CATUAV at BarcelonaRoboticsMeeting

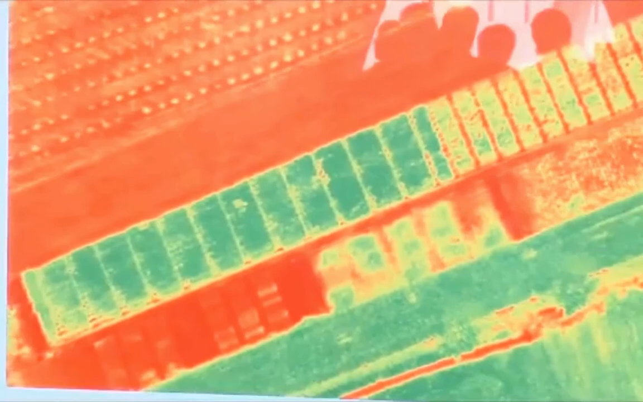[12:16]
associar a cada índex de fertilització conegut d'aquestes parcel·les quin tipus d'imatge genera.
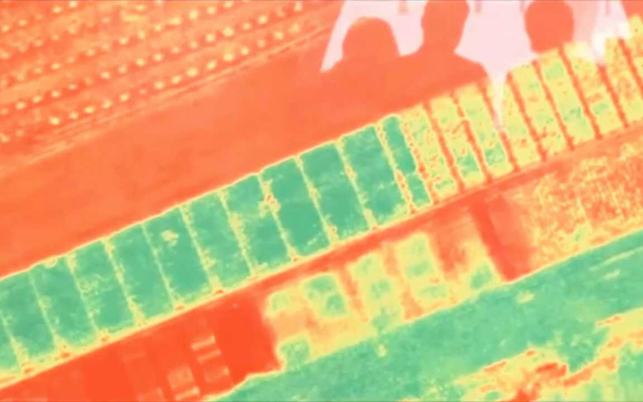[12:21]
L'objectiu d'aquest projecte és fer un ús dels porins.